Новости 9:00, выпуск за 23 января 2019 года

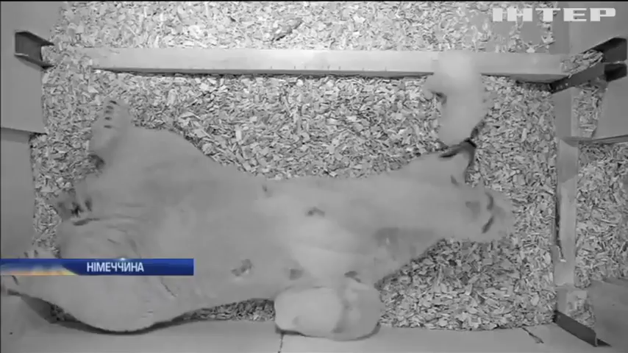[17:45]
Поки що ведмежа лише спить, їсть і бавиться. Його статі працівники звіринців ще не визначили. Зможуть це зробити за кілька тижнів.